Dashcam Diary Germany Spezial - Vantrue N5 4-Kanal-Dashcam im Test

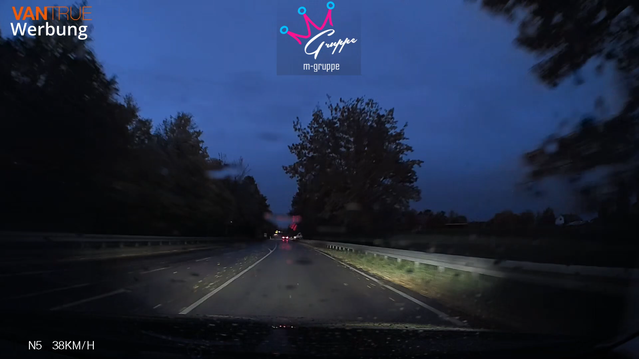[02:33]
Hier wird für mich der technologische Fortschritt gegenüber den Anfangszeiten von Dashcams am meisten deutlich. In der Dämmerung sind noch viele Details erkennbar, während diese in der Nacht naturgemäß abnimmt. Die Leistung ist meines Erachtens aber sehr gut. Bei Umgebungslicht, zum Beispiel durch Straßenlaternen, wird das Bild kaum verwaschen, wie das früher noch der Fall war.
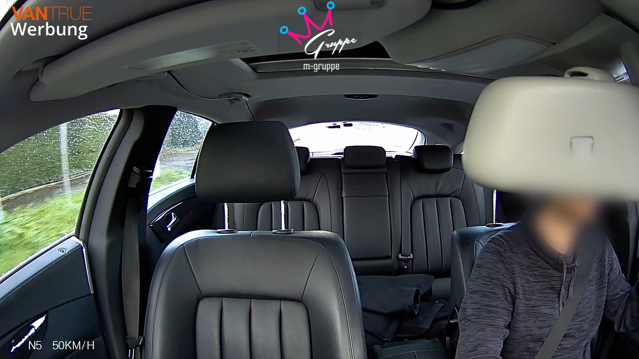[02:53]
Die Innenraumkamera ist für eben diesen ausreichend gut. Hier liegt auch weniger das Erkennen von Kennzeichen im Fokus. Sie hat wie die anderen beiden Kameras auch eine maximale Auflösung von 1080p.
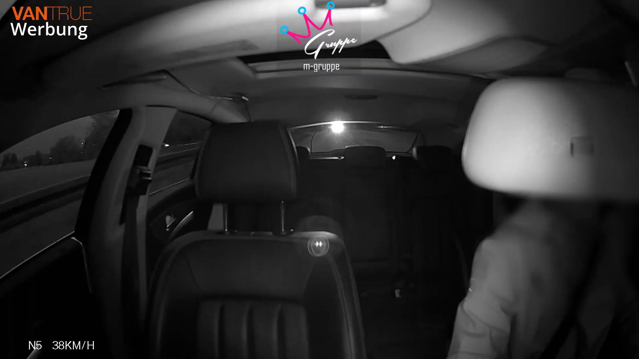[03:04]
Bei Nacht kann eine Infrarot-LED automatisch zugeschaltet werden. Diese sehen wir hier im Hintergrund von der Heckkamera leuchten.
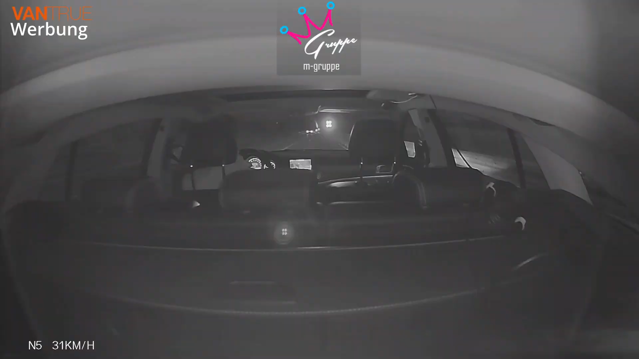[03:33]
In der Infrarotansicht ist auch hier die Infrarot-LED der Frontkamera im Video sichtbar.
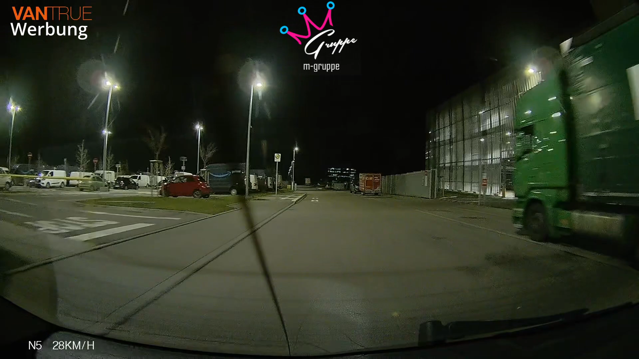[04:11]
Bei Umgebungslicht sind bis auf Kennzeichen fast alle wichtigen Details erkennbar.